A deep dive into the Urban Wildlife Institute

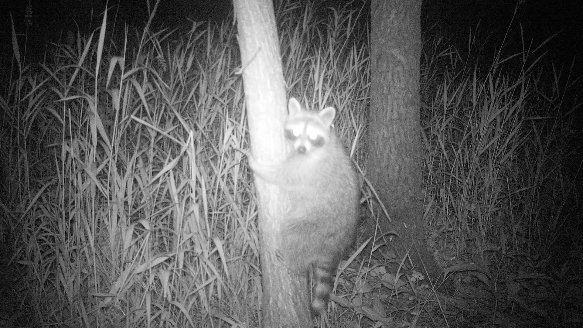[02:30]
And they take a photo when an animal walks in front of it.